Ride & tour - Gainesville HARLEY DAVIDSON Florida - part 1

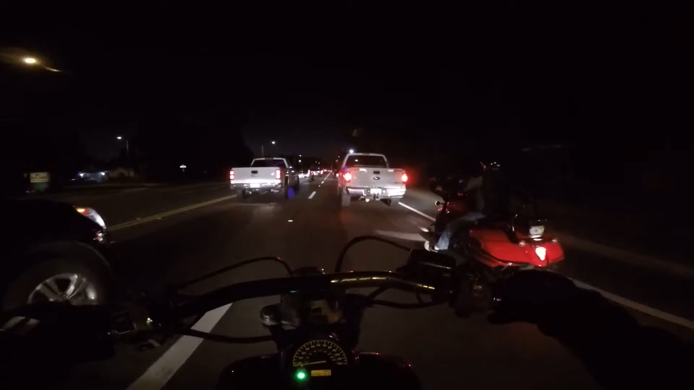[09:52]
There's University of Florida, and then there's Santa Fe, which is the two-year college. Must be some kind of an accident up here. There's lights flashing everywhere.